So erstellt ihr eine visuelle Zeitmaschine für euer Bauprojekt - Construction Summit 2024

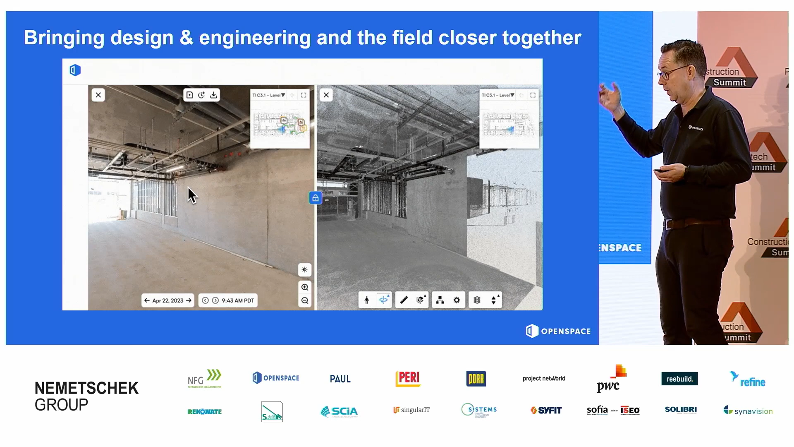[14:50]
or next to having a BIM model, we also work with point clouds. Yeah?
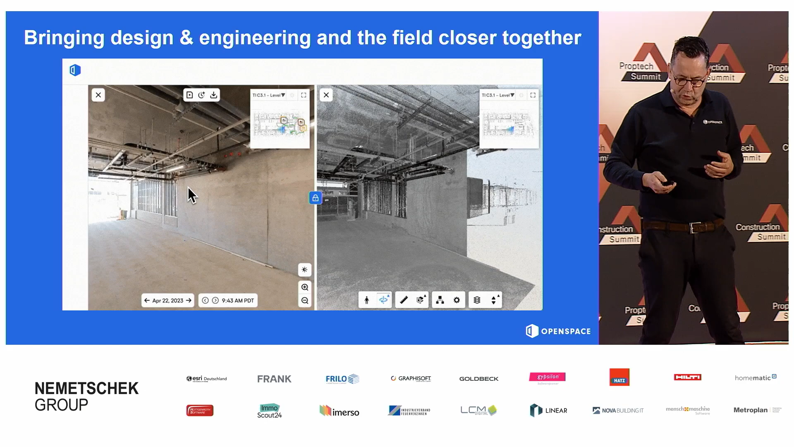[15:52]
On a smaller scale, with the newer Apple devices, I'm not sure if you've checked the back of your iPhone,
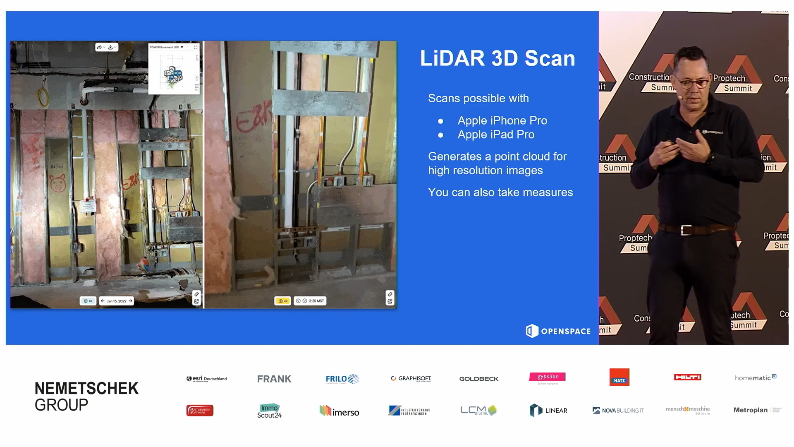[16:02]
particularly the newer ones, you see a little circle there. That's actually a LiDAR scanner. So we're now able to use the standard technology in the iPhone, the little LiDAR scanner that's already sitting in your phone, and scanning some, let's say, smaller objects.
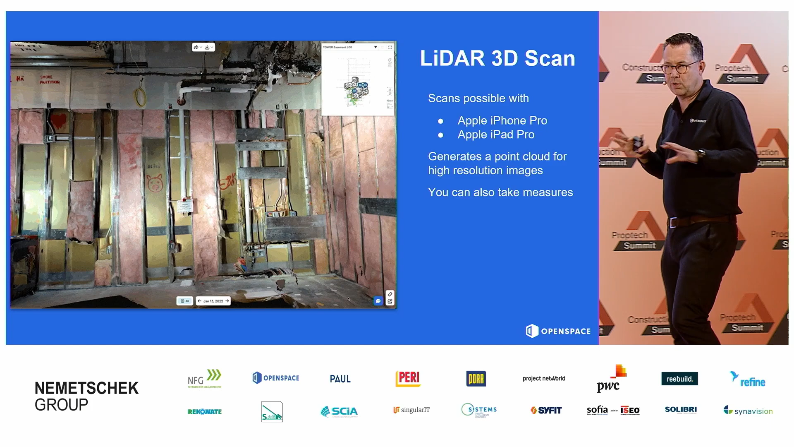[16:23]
Don't go scan your whole project or even a whole room with your iPhone for this purpose, but if you want to have, like in this case, a technical installation or a special detail